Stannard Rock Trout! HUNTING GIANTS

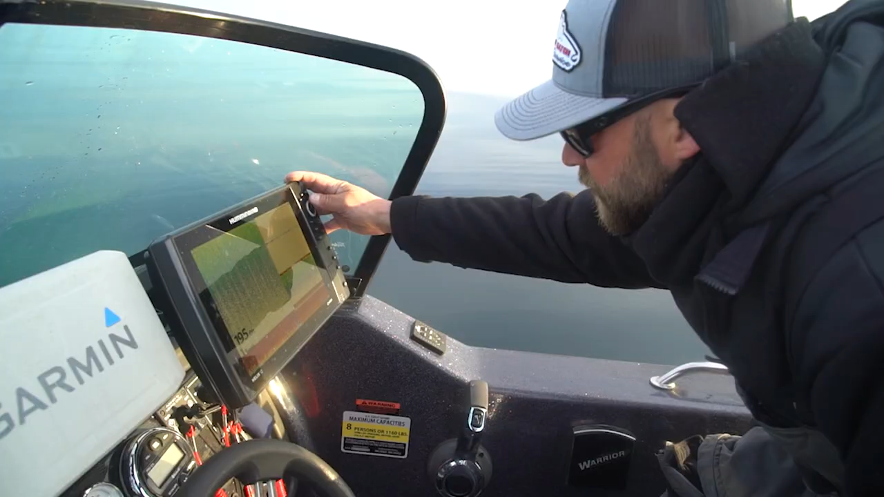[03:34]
There's a fish up doing big. Like how far? There's no way that's a bait. Up. 5 foot.
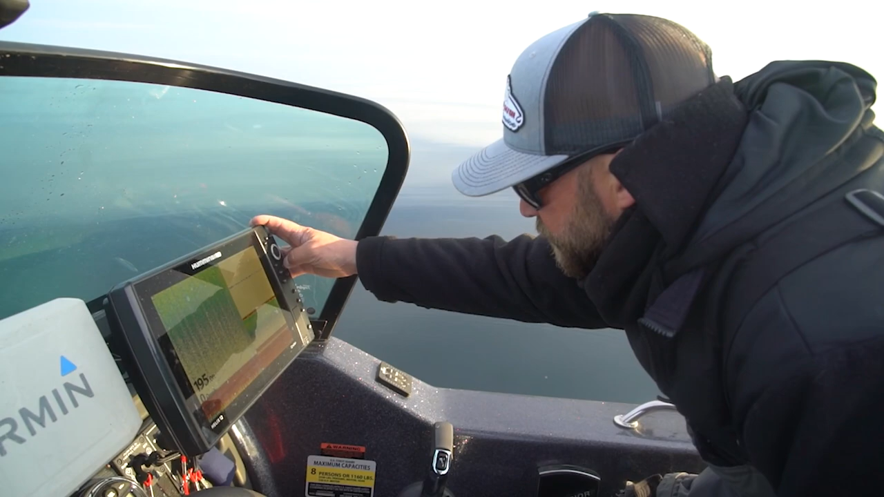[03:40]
5 foot off the bottom? Yeah. Big red mark.